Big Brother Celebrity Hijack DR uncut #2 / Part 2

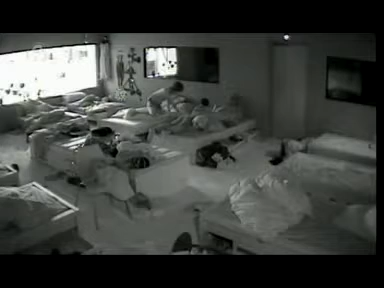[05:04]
Liam, Victor and Latoya are in the bedroom. In the real world, I have all these distractions. Like girlfriends, work, money, play, parties or practising, training.